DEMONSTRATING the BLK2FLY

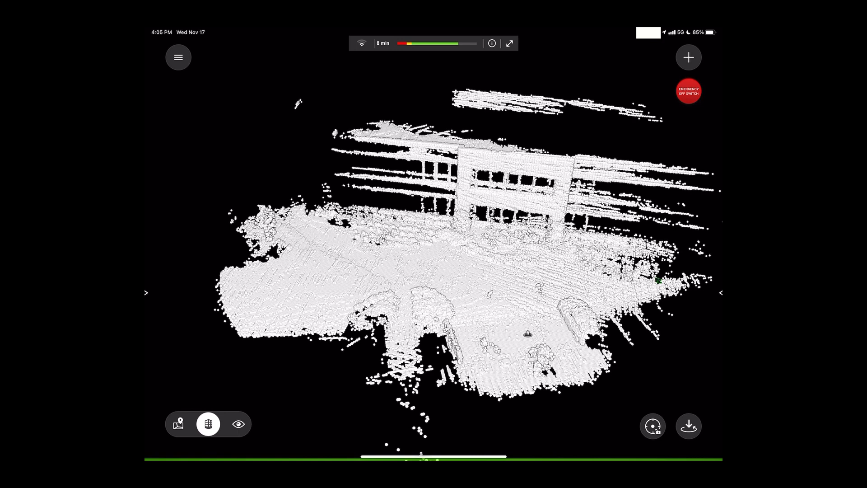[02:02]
In the point cloud view, you can also tap a spot, hit the check mark and the drone will move to that area.
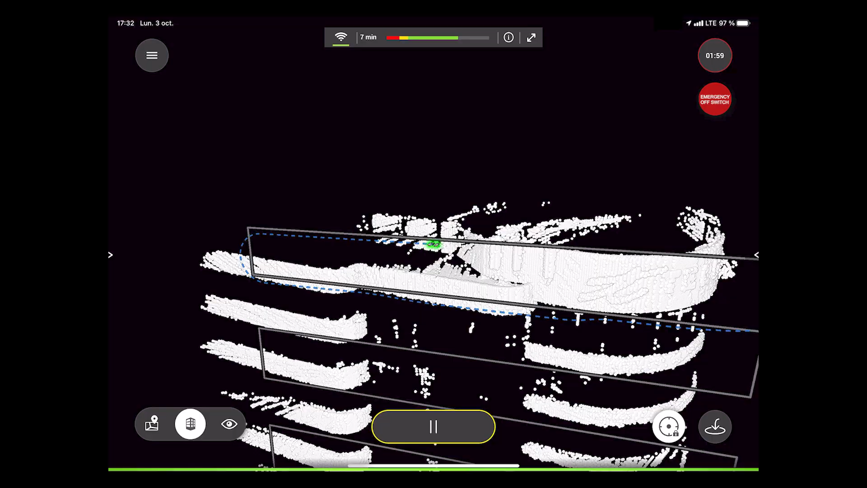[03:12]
When you select surface or area recording, the BLK to fly will intelligently fly itself around on an efficient,
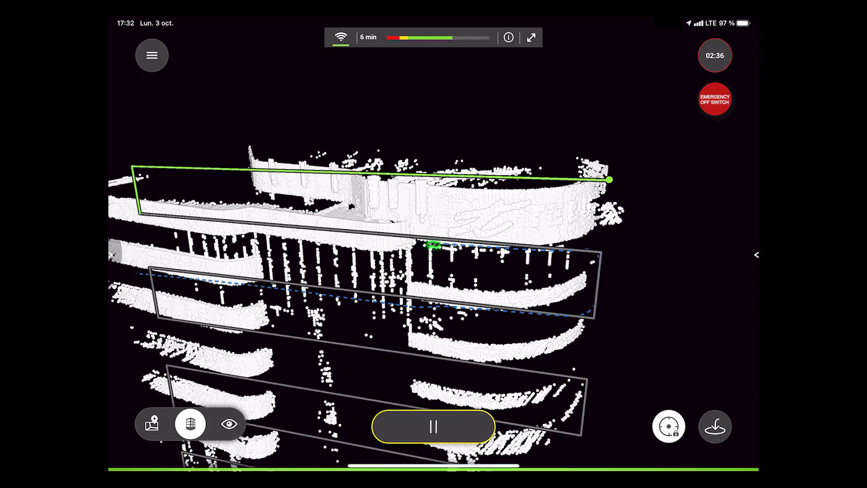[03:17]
self-determined path, thoroughly and methodically scanning the area you have indicated.